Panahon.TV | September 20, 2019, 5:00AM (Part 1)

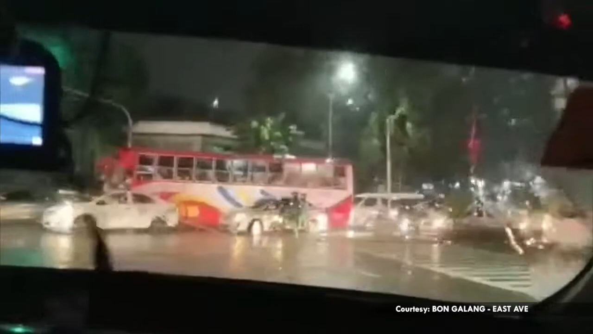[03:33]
Sa ganitong panahon, mas madulas ang kalsada kaya ingat lang po sa pagmamaneho.